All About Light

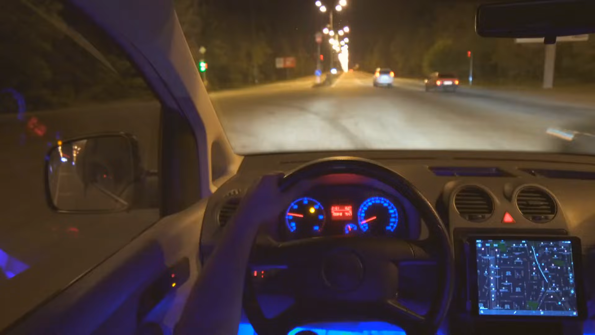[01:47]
Car headlights, lamps and flashlights help us to see too.